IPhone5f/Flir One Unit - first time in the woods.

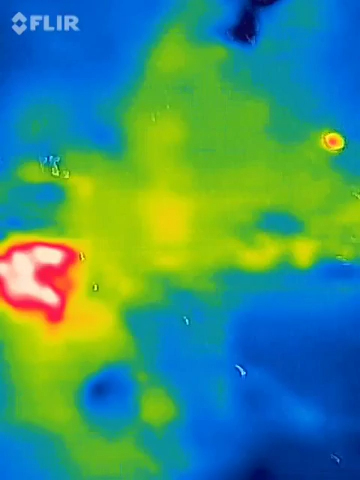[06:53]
There was a goose over there someplace. Something moved in the woods. I think it was a deer. Oh, we have so many of them.